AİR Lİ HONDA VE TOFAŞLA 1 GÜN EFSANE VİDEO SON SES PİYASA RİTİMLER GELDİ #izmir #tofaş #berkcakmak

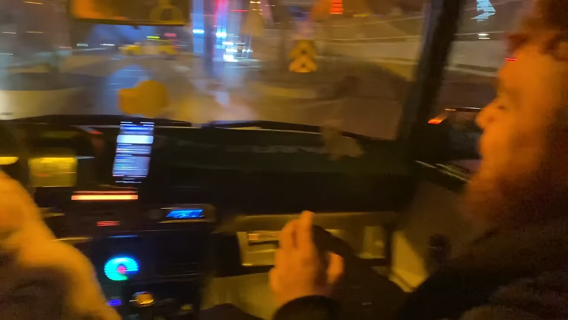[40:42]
İleride bir tane mavi araba var ama bir daha aynalar takılı. Vallahi. Ben mal gibi etrafa bakıyorum, bu araba arıyor etrafta. Ben araba